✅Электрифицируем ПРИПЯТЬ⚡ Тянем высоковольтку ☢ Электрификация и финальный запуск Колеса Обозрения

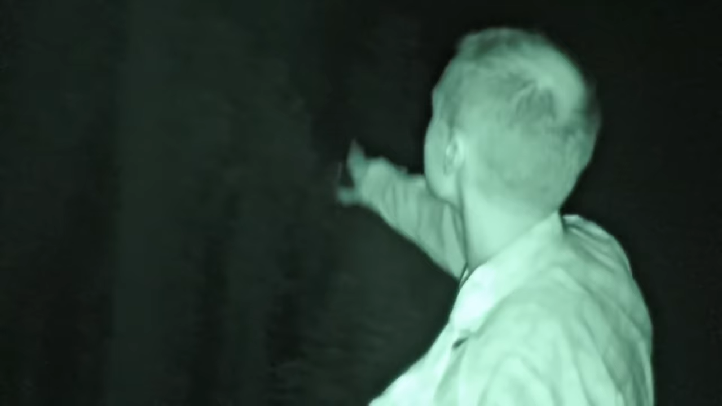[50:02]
Ребят, мы пришли. Вот он, фонарь.
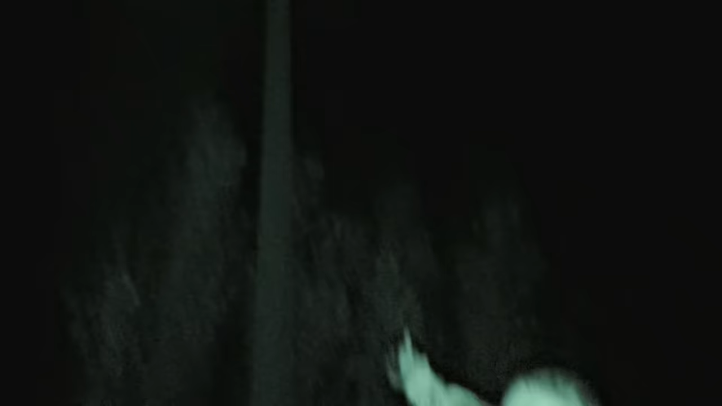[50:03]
Наша задача сейчас подключиться.
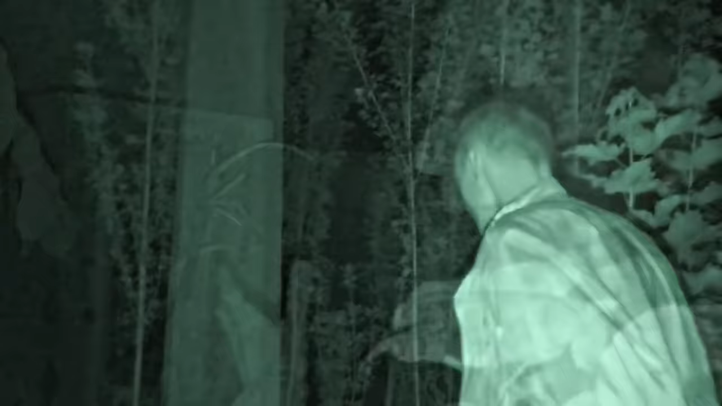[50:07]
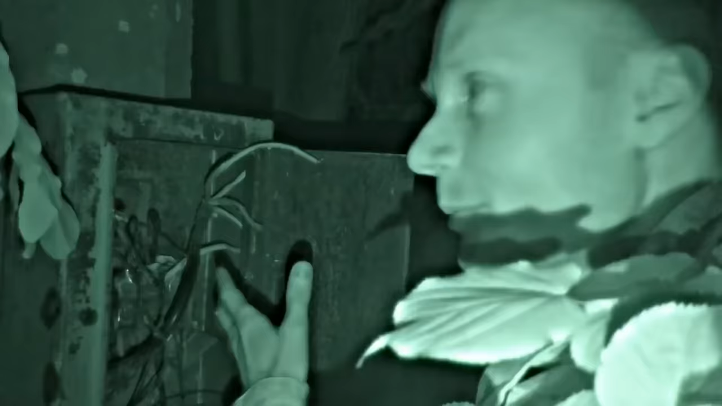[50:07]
Провода идут сверху. Сейчас мы подкинем сюда 220 и посмотрим, как работает этот фонарь.
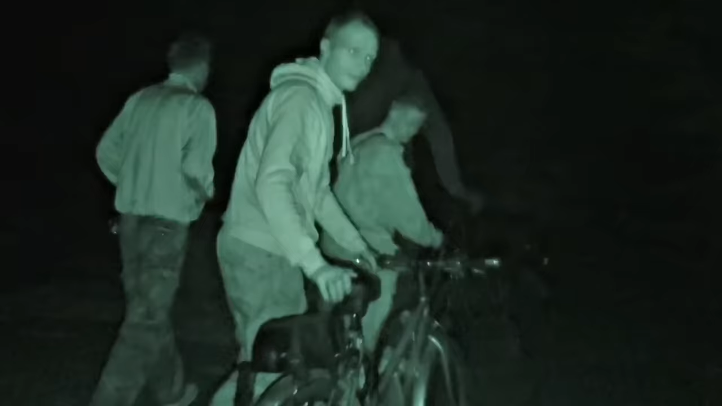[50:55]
Взяли велик и с этим великом чешем на колесо обозрения, чтобы его закрутить. Все это сказки. Этот велик не слушайся. Просто я его толкну и он покатится.